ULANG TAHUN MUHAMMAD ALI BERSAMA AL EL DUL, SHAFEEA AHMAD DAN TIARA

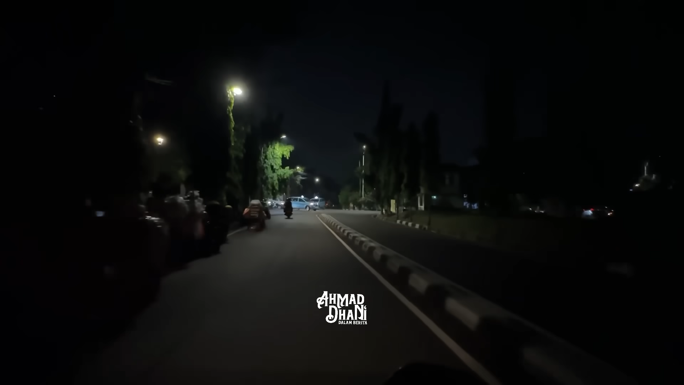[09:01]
Sehat selalu, panjang umur, sukses dan jadi orang besar dan kaya. Biar manfaat.
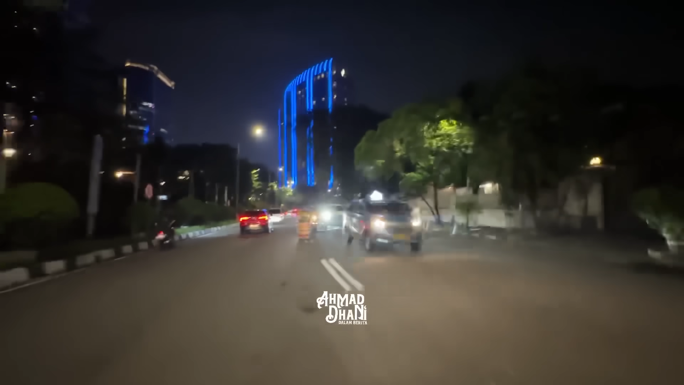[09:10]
Ini kan guys dekat. Kalau naik motor dari rumah Bose ke PIM 2 nggak sampai 5 menit, paling 2 menitan guys. Oke guys.
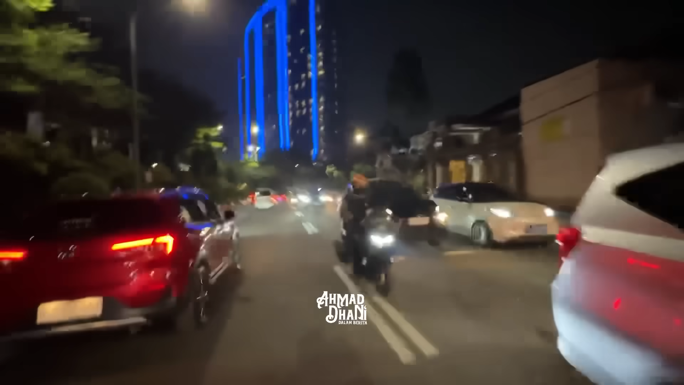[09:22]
Salam seger-seger, aduh. Bergerak.
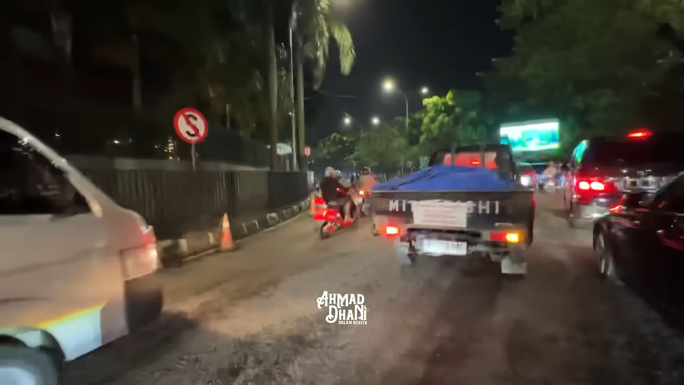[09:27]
Hampir sampai guys.
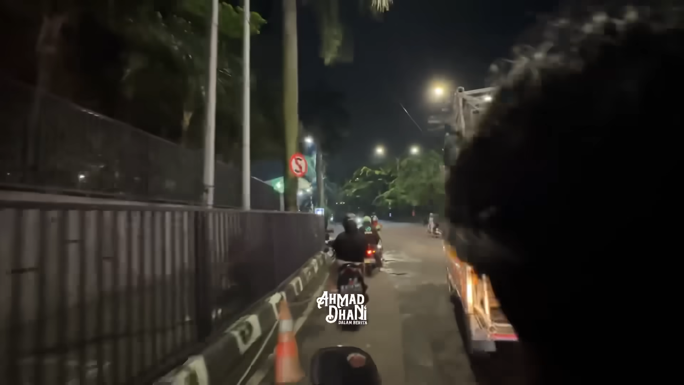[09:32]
Selatan Jakarta, sesuai lagu Dewa. Mall Pondok Indah ada di sini guys.